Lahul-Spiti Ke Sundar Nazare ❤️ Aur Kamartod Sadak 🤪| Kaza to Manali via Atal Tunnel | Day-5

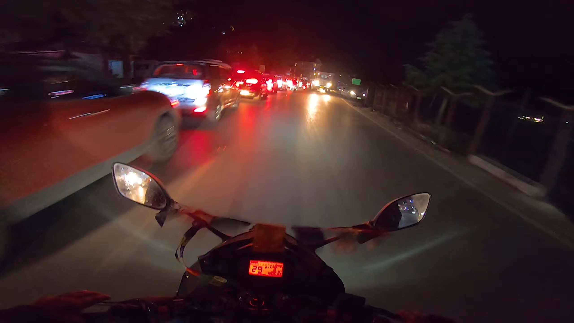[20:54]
सो मच क्राउड यार, कोई 4 किलोमीटर लंबा जाम लगा हुआ है। अंधा टूरिस्ट आ रहा है क्या?